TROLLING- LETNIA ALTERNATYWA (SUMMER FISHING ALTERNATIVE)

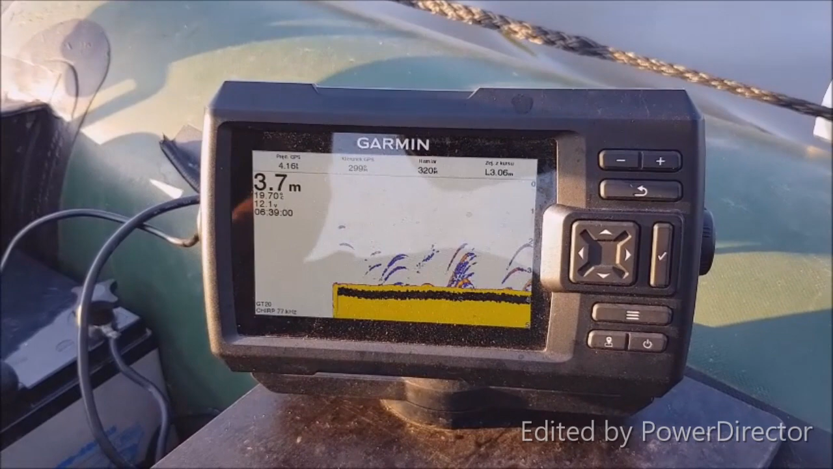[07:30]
On screen: depth 3.7 m
Tak Te banany tutaj, to są ryby Patrzcie ile ryb władzę A jak będzie duży Duża ryba, to są da będziemy pipczyć O, już zaczyna
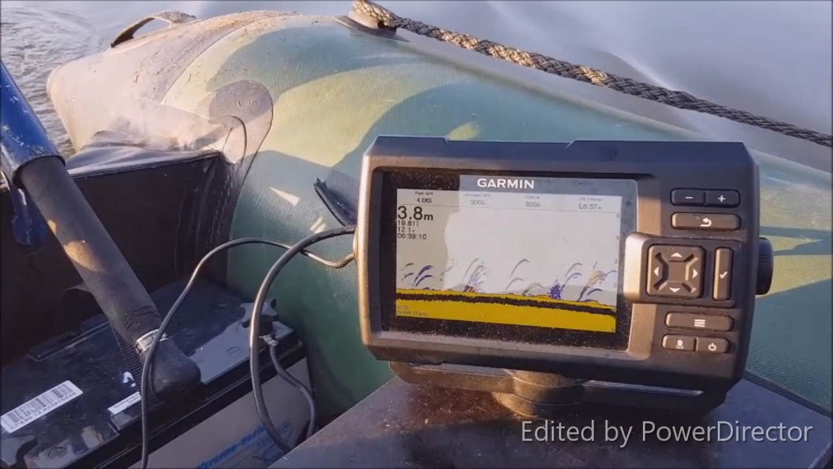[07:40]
On screen: depth 3.8 m
Na pomarańczowo teraz? Tak To jest większa?
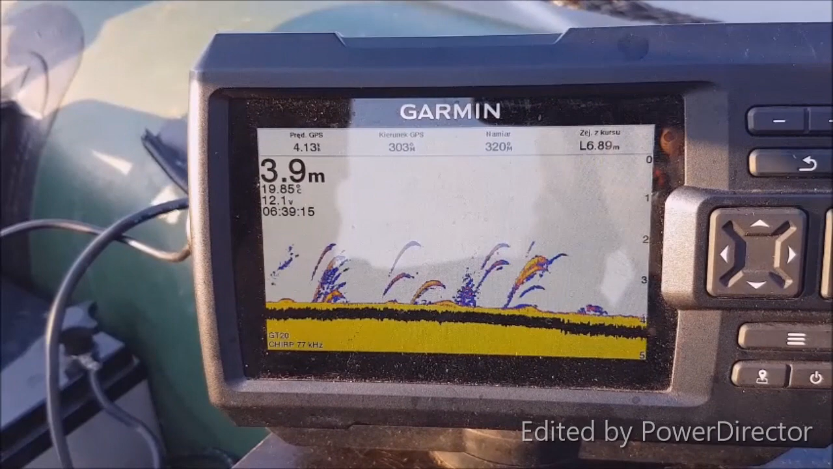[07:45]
On screen: depth 3.9 m
Żółte to jest większe Tutaj to o Nieraz są takie kabany na pół ekranu
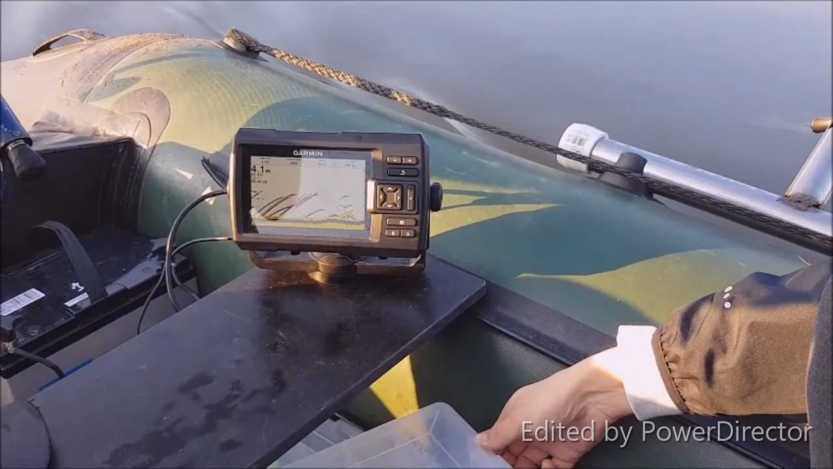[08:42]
Noo Szczęście nowicjusza Ja tak puszczam Na 30-40 metrów Mhm I jak one głęboko dobie schodzą?
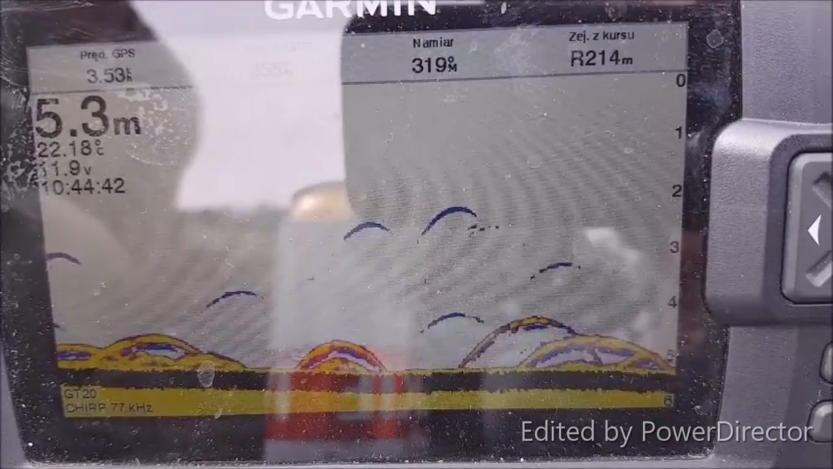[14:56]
On screen: depth 5.3 m, water 22.18°C
Drobne ryby Tu stoją ryby To jest drobnica No tu stoi grubsza ryba Mogą być to sumy małe?
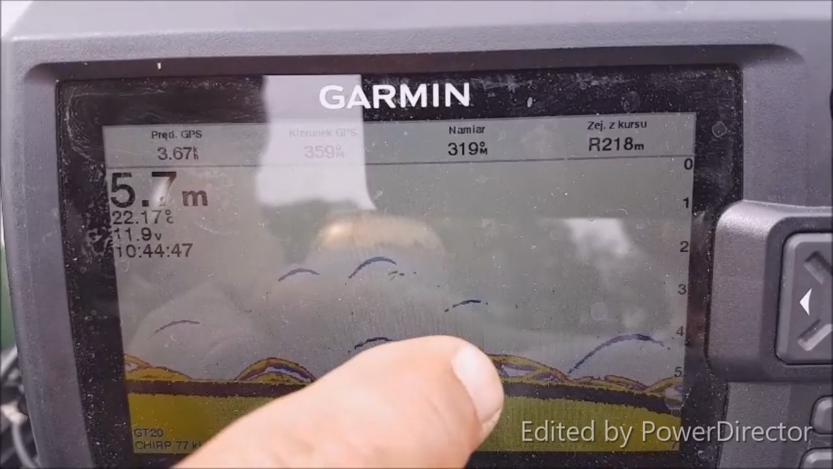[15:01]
On screen: depth 5.7 m
Mogą być Sumy może być Ale z twoich doświadczeń trollingowych, jakie to może być?
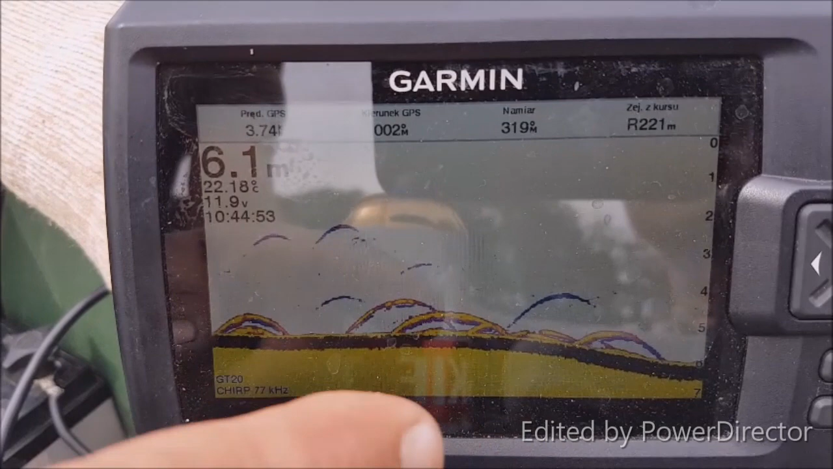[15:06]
On screen: depth 6.1 m, water 22.18°C
No to nie To teraz może się sum pokazywać To, tak?
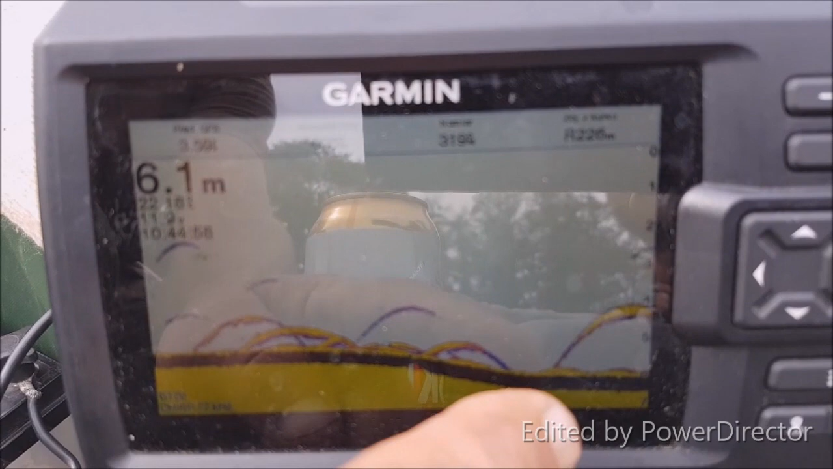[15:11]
On screen: depth 6.1 m
To i już sonda pisze I to może być sum
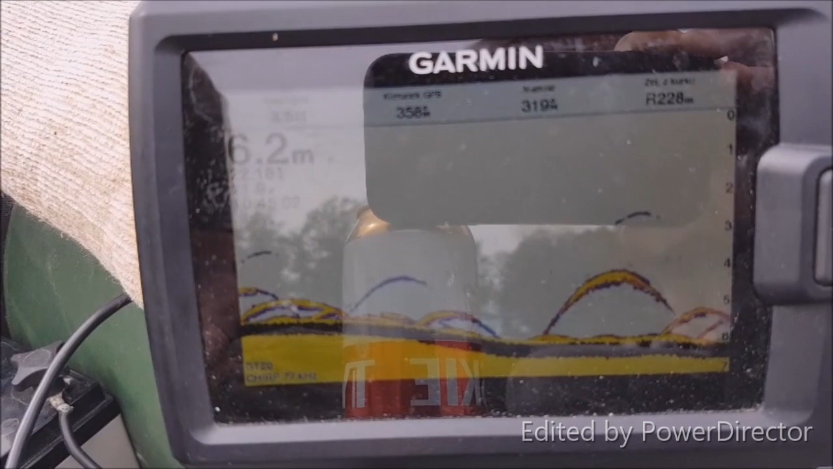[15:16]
On screen: depth 6.2 m
Ale generalnie, tak jak pływamy dzisiaj, to dużo ryb pokazuje?
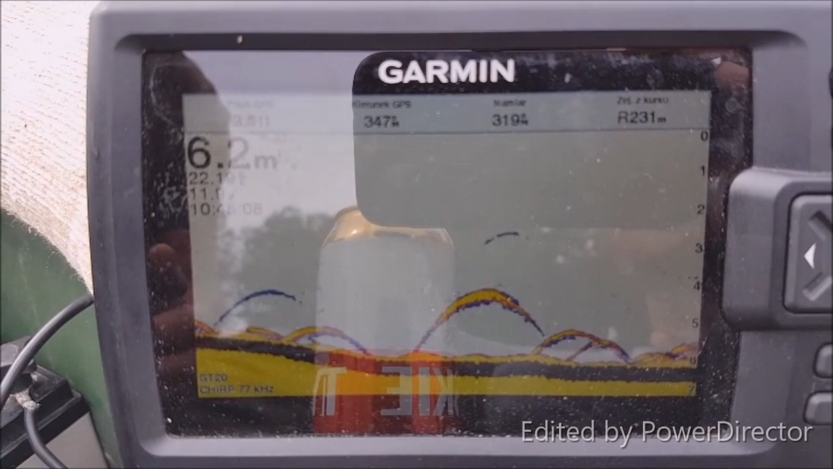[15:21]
On screen: depth 6.2 m
No nie pokazuje za dużo ryb
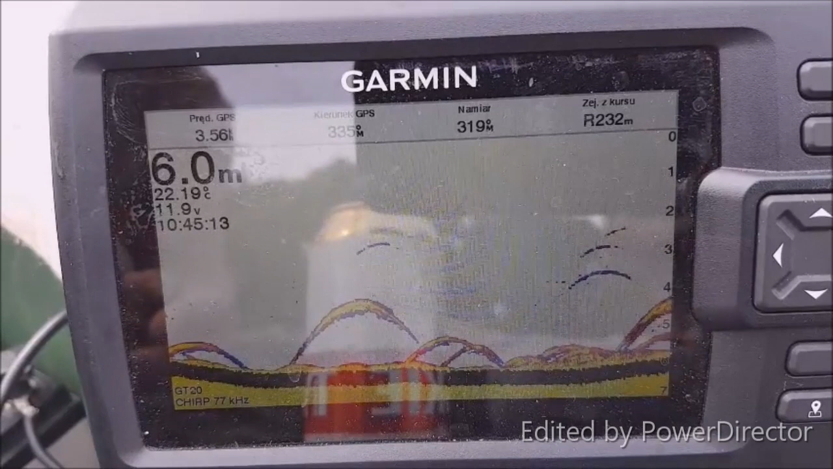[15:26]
On screen: depth 6.0 m, water 22.19°C
No i masz głębokość, sonda pokazuje w tej chwili 5,7 plus pół metra w dół,
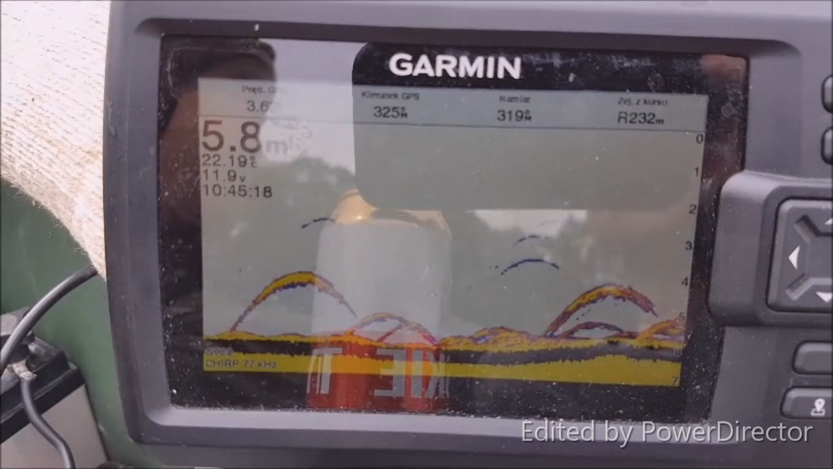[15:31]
bo jest sonda pod silnikiem, no to jest ponad 6 metrów,
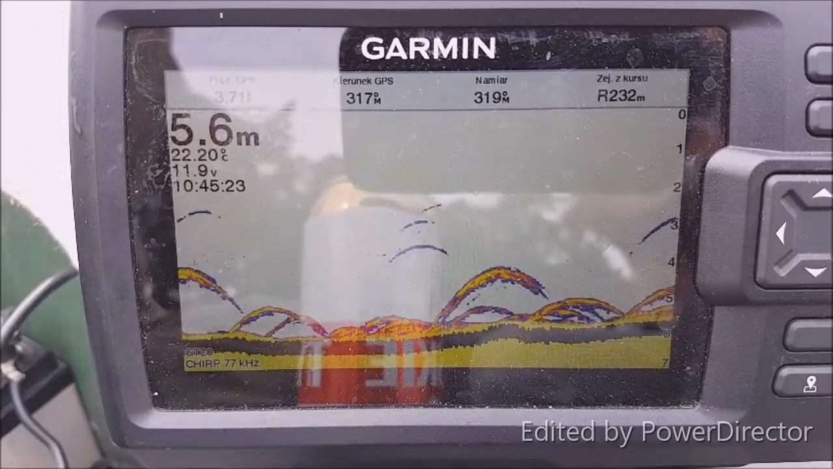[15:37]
On screen: depth 5.6 m, water 22.20°C
tak głębokość A jesteśmy od brzegu Weź, pokaż teraz brzeg Jesteśmy od brzegu Na jednostce